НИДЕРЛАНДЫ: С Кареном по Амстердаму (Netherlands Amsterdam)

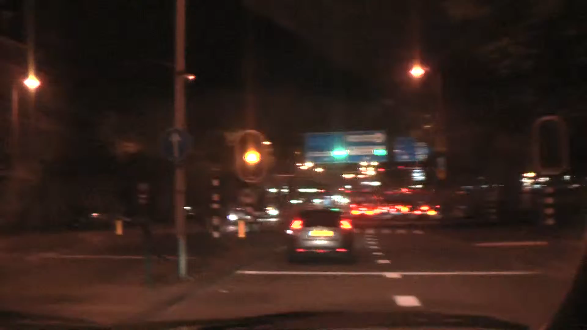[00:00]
Друзья, находимся в ночном Амстердаме, едем сейчас с Кареном в сторону центра, в самого центра, я так понимаю, да, едем?